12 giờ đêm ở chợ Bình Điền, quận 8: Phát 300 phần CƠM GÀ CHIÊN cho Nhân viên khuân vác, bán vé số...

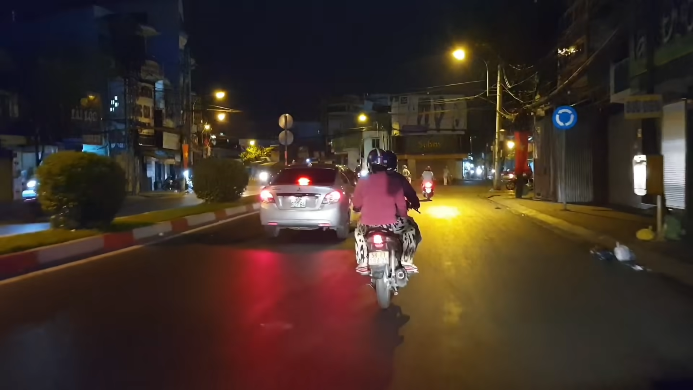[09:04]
Giờ vậy mới quay được cảnh đường tối buổi tối. Cầu Nhị Thiên Đường.
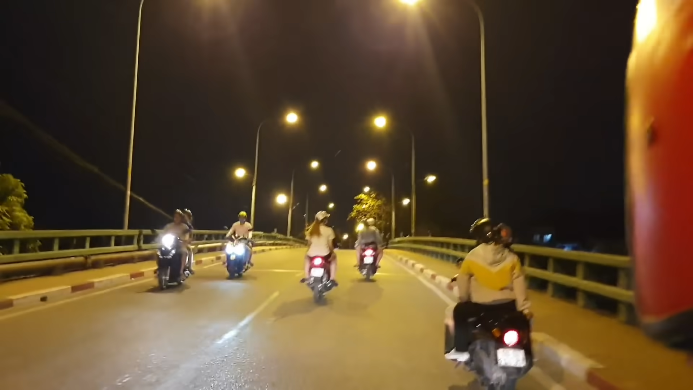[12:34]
Cầu Ba Tàng. Bên đây phường 6, bên kia phường 7. Phạm Thế Hiện.
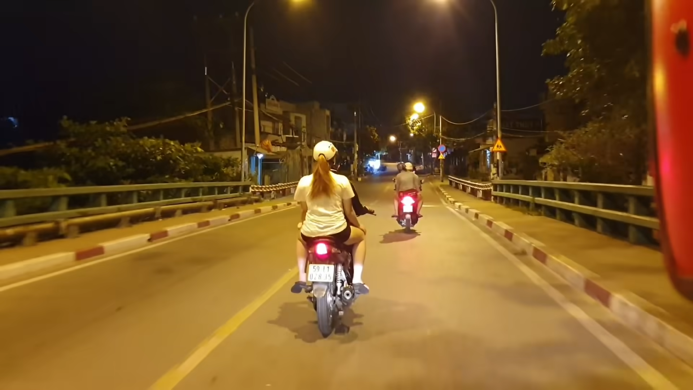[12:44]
Hồi đó là anh thường đạp xe từ phường 6 qua phường 7 này đi mướn phim nè. Cái thời mà phim bằng cái băng từ á. Quay. Tại vì ở đầu qua đây nó có cái chỗ cho thuê băng đĩa, băng phim chứ. Ngay khúc này.
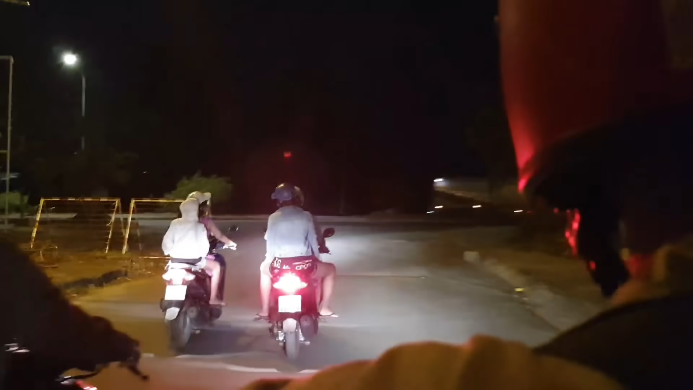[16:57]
Là tới đại lộ Nguyễn Văn Linh rồi. Cầu Cần Giuộc. Anh dàn cho quá nha. Đúng không?
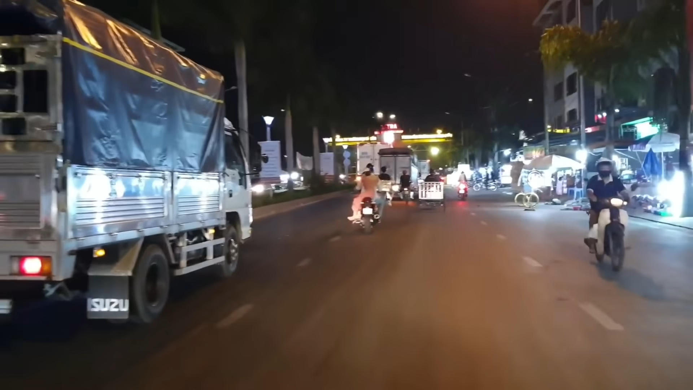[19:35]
Đây là khu vực chợ Bình Điền.